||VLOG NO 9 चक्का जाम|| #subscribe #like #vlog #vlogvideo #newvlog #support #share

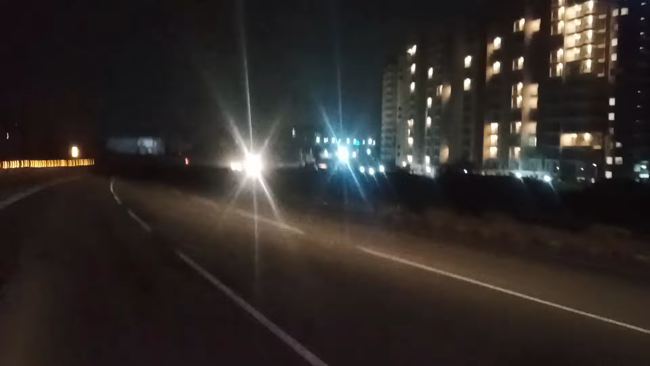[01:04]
तो अभी पहुंच चुके टोल्टेक्स पे और भाई भीड का मावल यहीं से
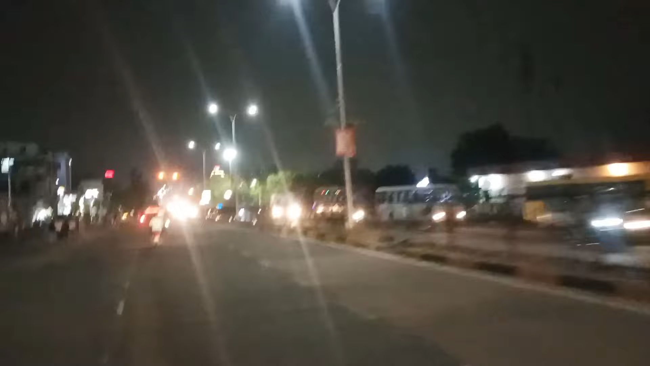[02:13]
दोस्तों अभी पहुच्च चुके अल्दी गाटी और यह देख रहे हूं बीड का मौल तो मैं दिखाते हैं एक बार पूरा
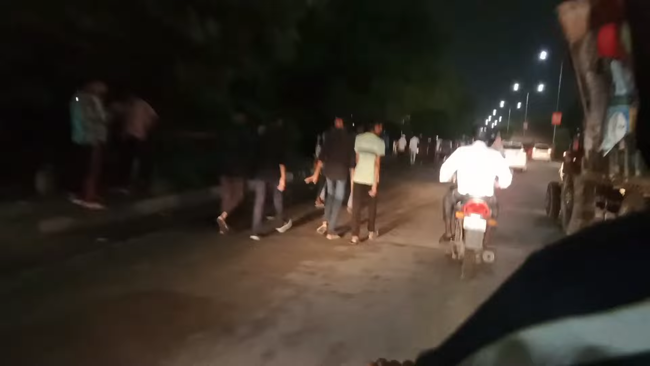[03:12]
यह देखो बाज भाई भी बोत आयार दोस्तों आज पूरे